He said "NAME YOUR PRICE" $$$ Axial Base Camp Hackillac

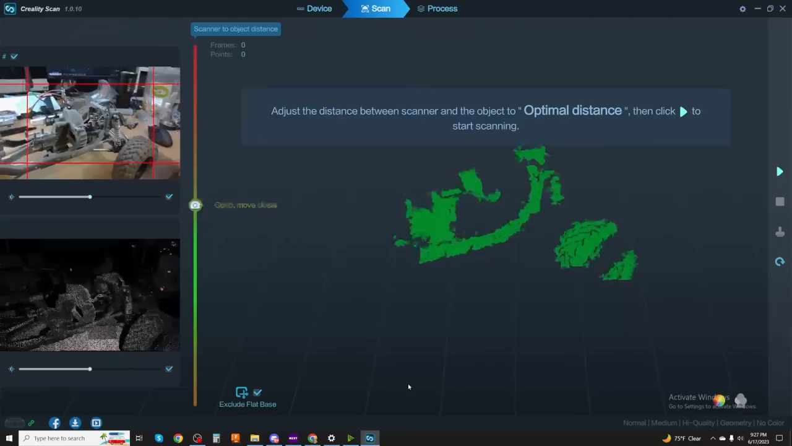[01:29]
This time I'm using the CR Scan Ferret. It's their most inexpensive scanner that you can get and I've had really good luck with it.
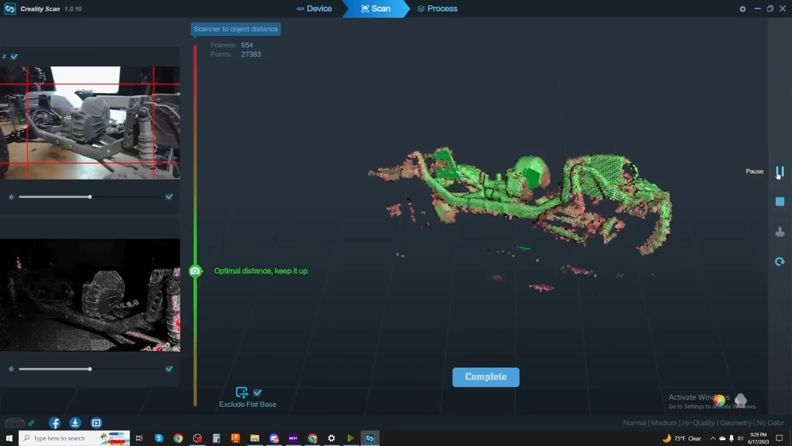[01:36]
I'm using this for reference details mainly.